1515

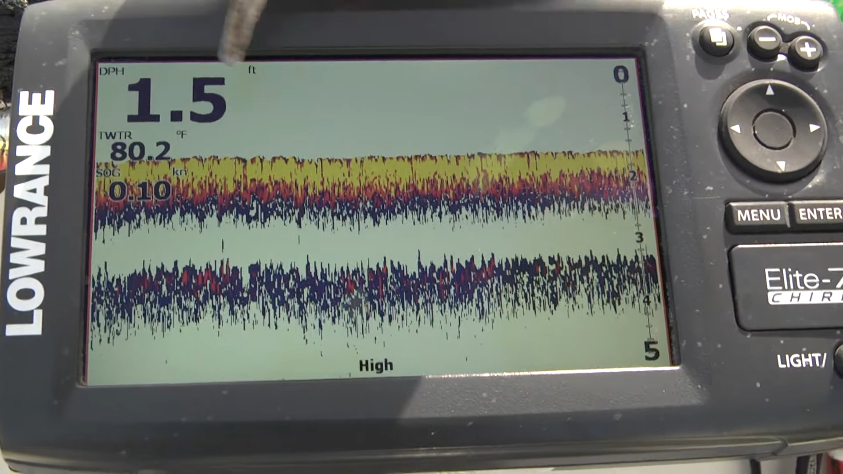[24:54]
On screen: depth 1.5 ft, water 80.2°F, speed 0.10 kn
1.5 feet is where I'm stuck with the power pole.
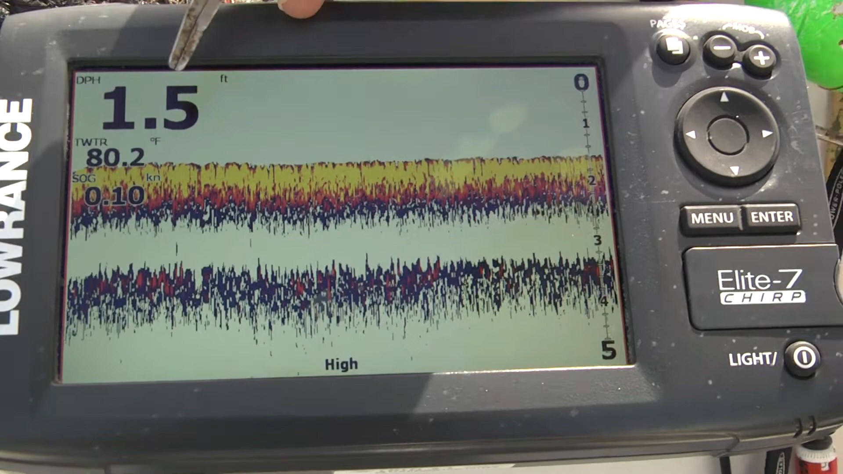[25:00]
On screen: depth 1.5 ft, water 80.2°F, speed 0.10 kn
Close to the bank so I'm not marking any fish. They're all further out and towards the front of the boat. So there's the map feature. Brought to you by the good folks at Lowrance.